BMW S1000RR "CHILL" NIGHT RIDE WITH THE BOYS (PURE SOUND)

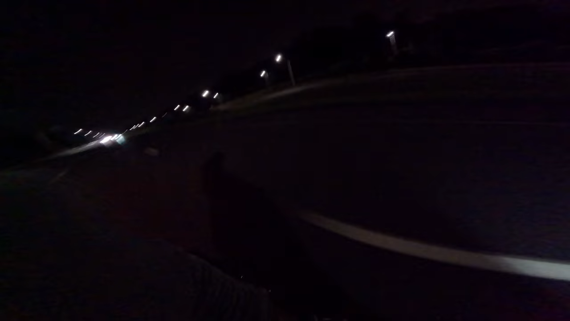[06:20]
Dark as hell over here, holy moly. I can't see shit, bro.
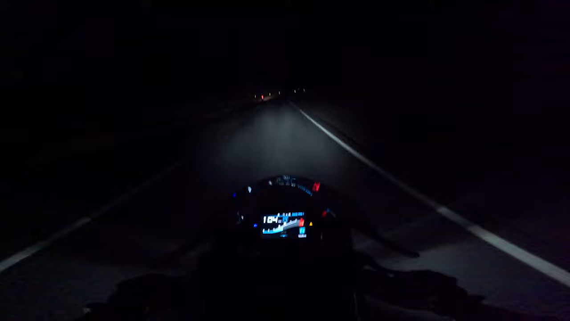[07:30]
Not a goddamn thing, bro. Oh my god.
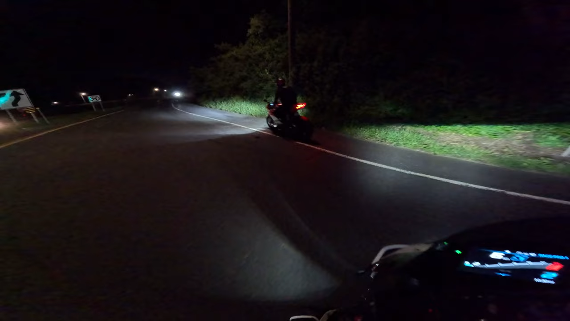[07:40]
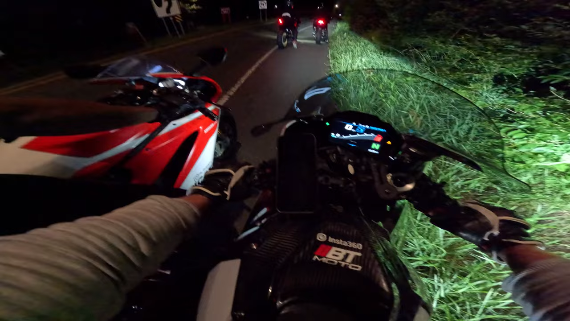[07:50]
At the end, I was like, I'm just relying on your path. Dog, it got so dark.